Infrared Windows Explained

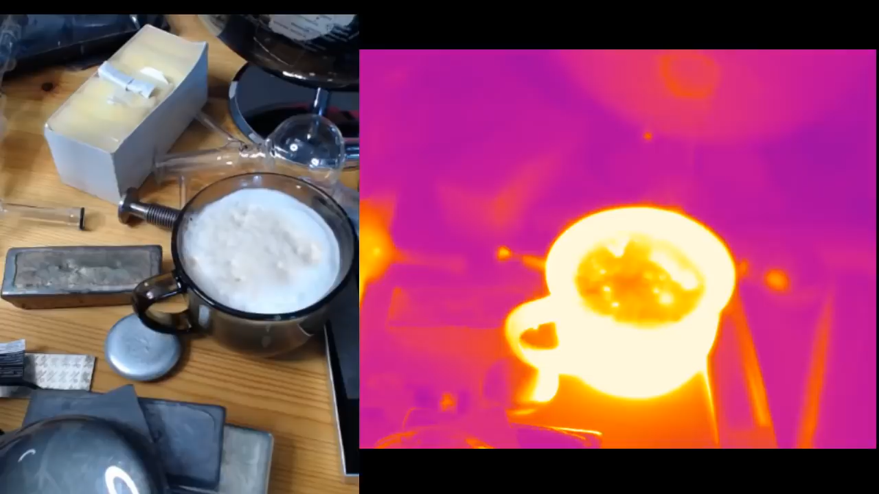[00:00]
awesome so I'm going to show you some optical windows today and the reason I'm going to go through the optical windows is because I've got a piece of kit to make see some time ago I actually made this guy which is a piece of kit you know sodium potassium alloy comes out of the syringe through a little jet
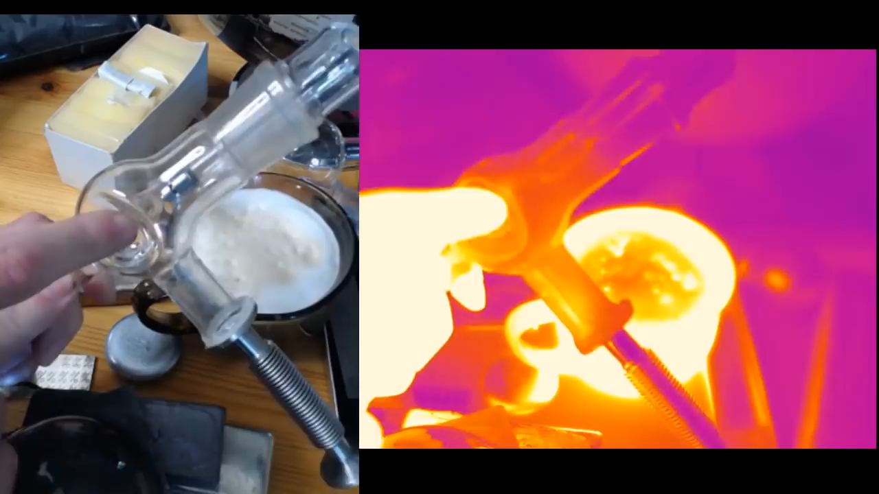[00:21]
into a vacuum chamber here where it can be reacted with water and little bulge here such that you can get a microscope really close to where the jet is and get
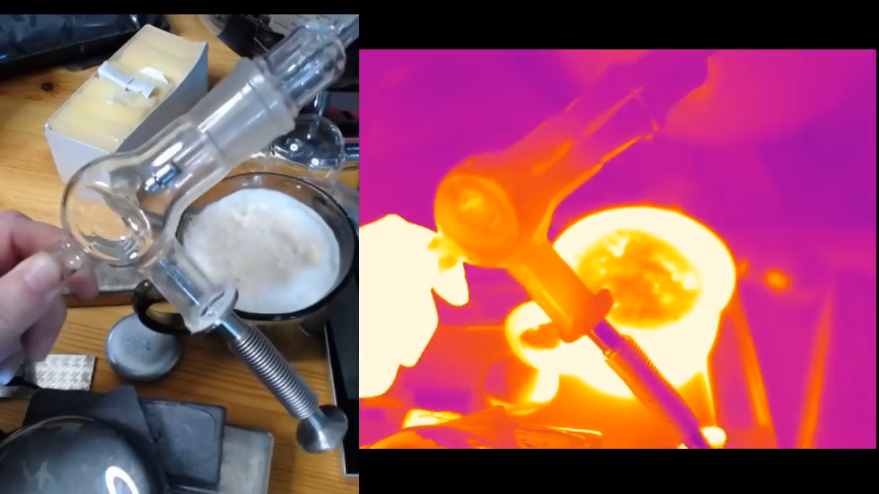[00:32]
a real good view of what's going on problem is I've now got to measure the the infrared signature of it all and you can see from the infrared that the big
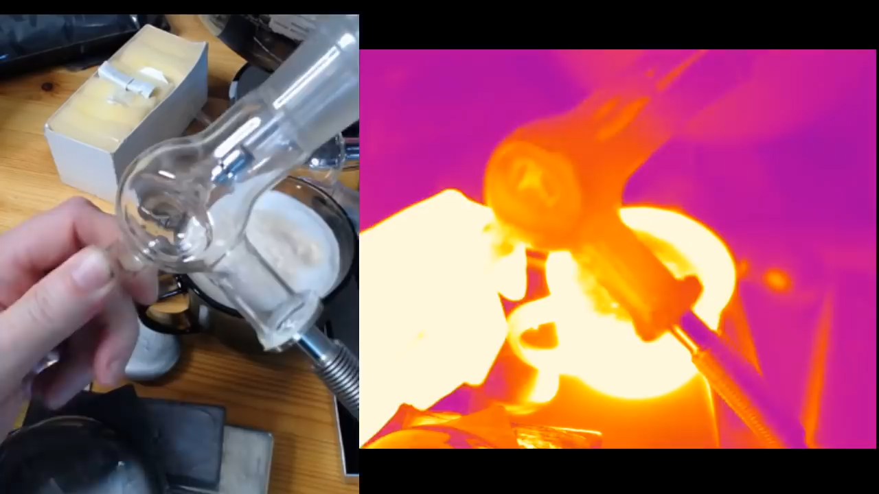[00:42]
problem is you can't see through glass in the infrared so if you take a look at the the cup of coffee there it's completely obscured by the glass
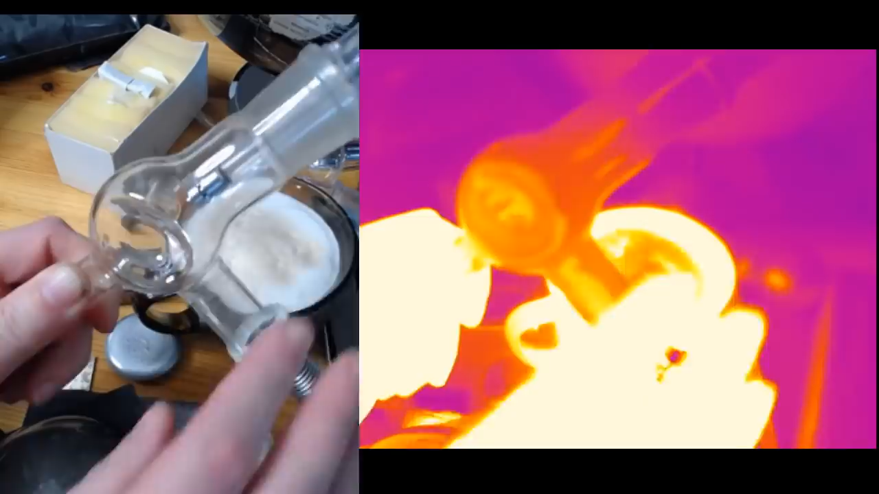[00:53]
and you know glass just shows up as a black
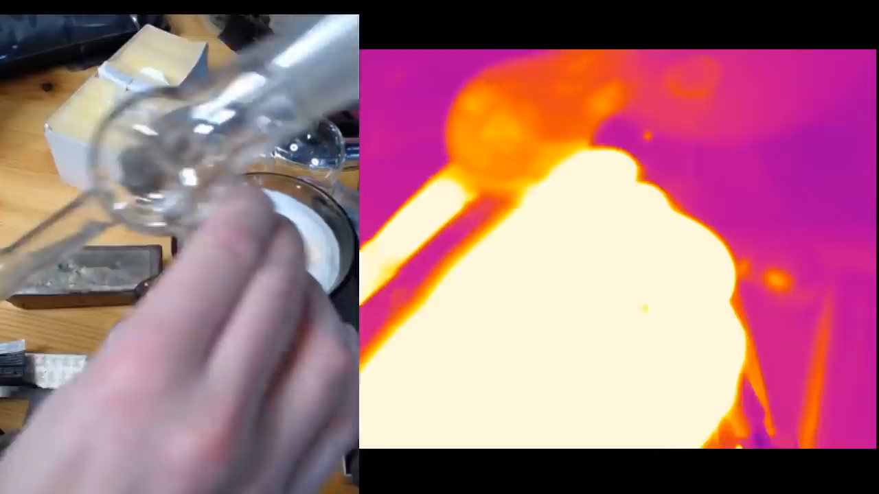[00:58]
body in in the infrared so to really highlight that yeah I've got a nice piece of glass
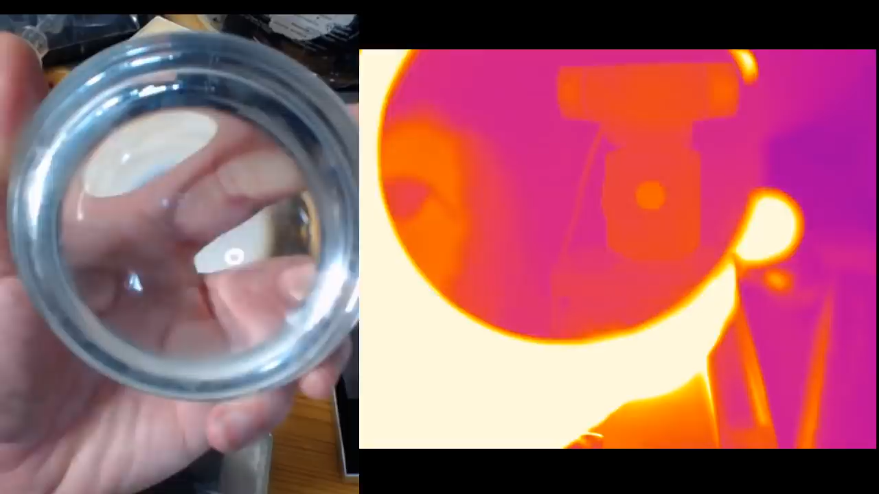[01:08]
and yeah it gives you a nice good view of what does you blow
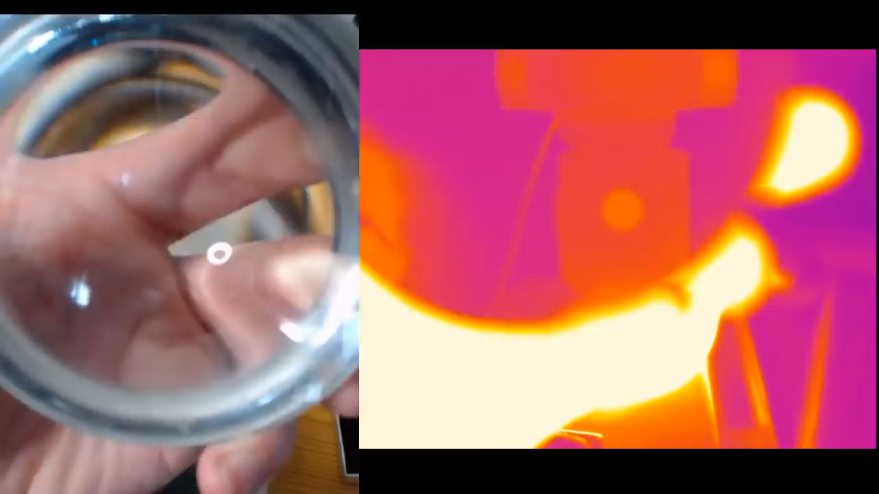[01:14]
up or what's happening on my hand and in the infrared you just get a mirror hello mirror
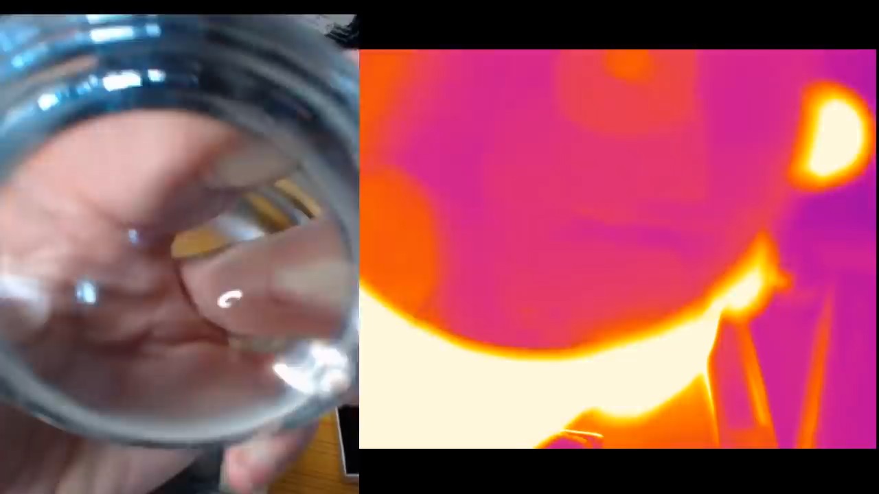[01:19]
so the quest the problem that we've got is we need something that we can see through in the infrared so let's take a look at some stuff in the infrared this is graphite and it looks a little bit shiny yeah but definitely not
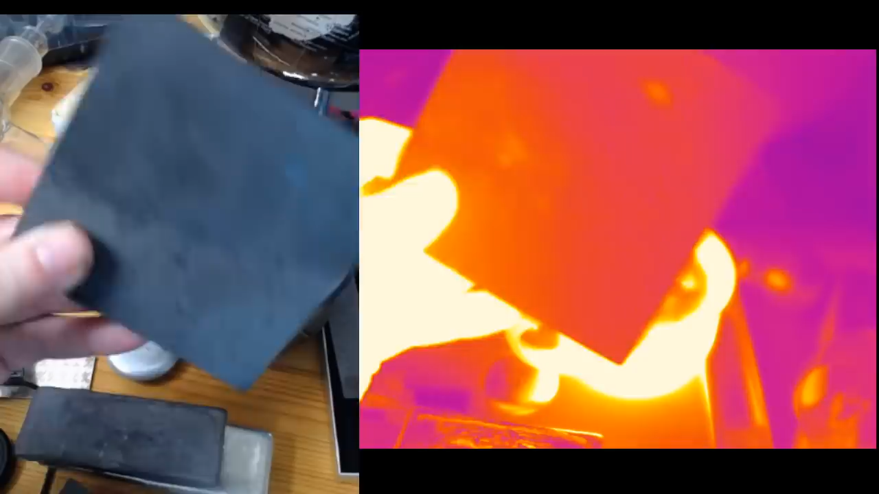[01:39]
see-through in the infrared there's also by lucky chance I've got some sort of pyrophoric graphite here and so graphene graphene
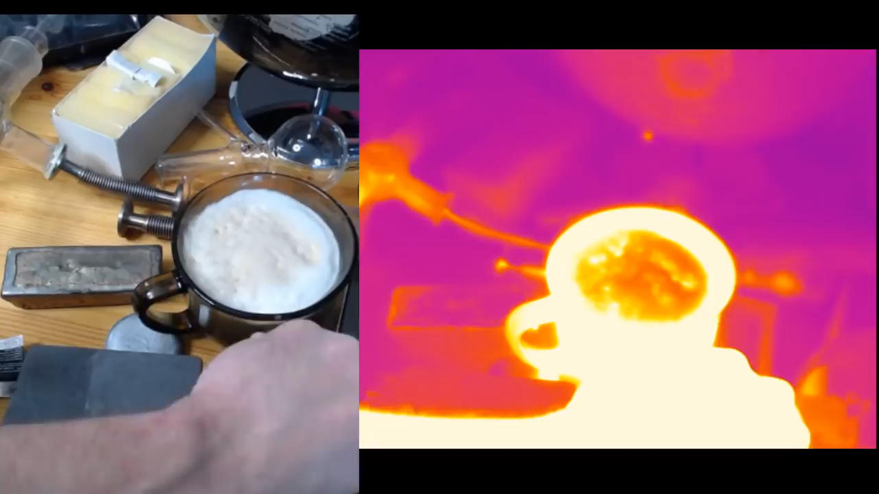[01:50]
fascinating stuff and that first of all it's remarkably mirror like a very good mirror in the infrared
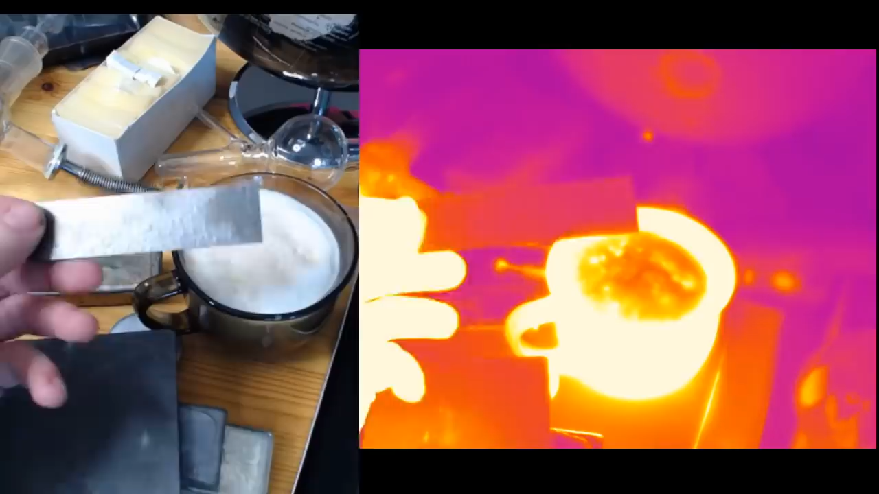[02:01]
it's also a fantastically good conductor but I'm not so sure you know it's such a good mirror I'm not so sure you'll even be able to see that yeah instantly the whole thing heats up very very quickly so it might be okay
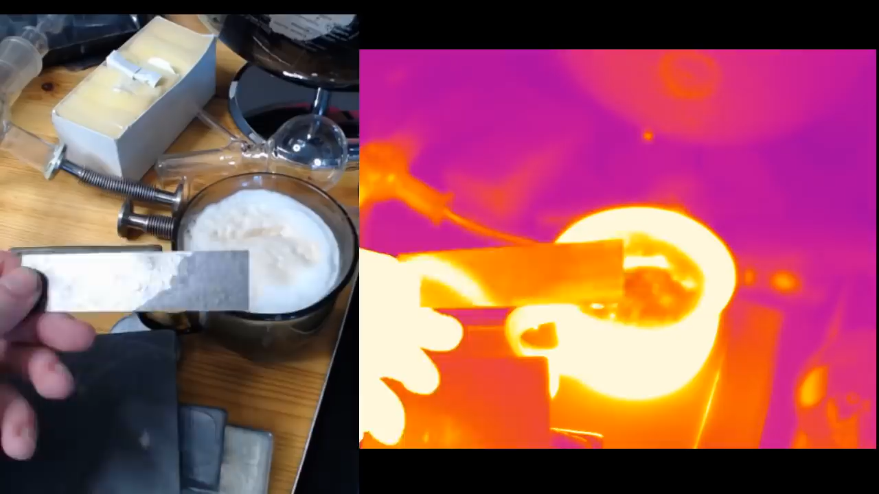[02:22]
no not so much okay so that's no good what else we got we got some lead which is pretty dull in the visible but fairly shiny in the in the infrared or tin which
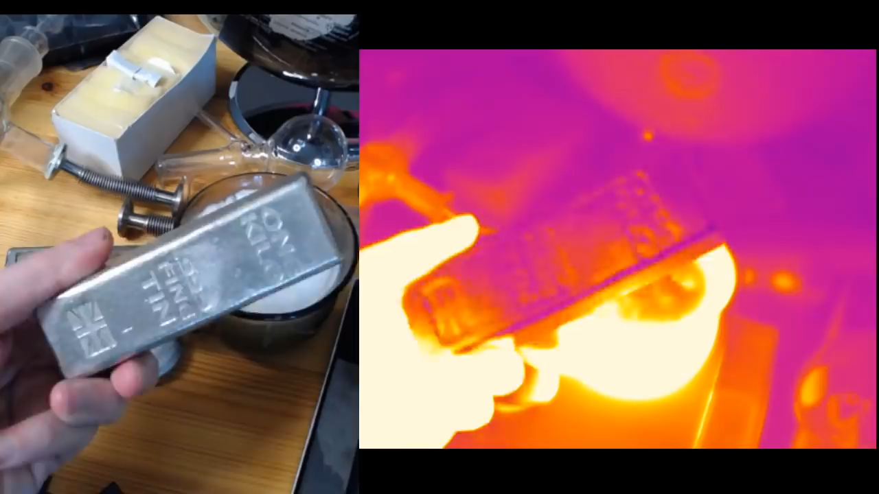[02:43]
again very very reflective in the infrared that's no good and then about this this is painted black oh painted black works okay um for not being shiny anyway this is bismuth uh yeah sort of fairly non metallic-y type metal well as metals go uh and again not much difference there and finally some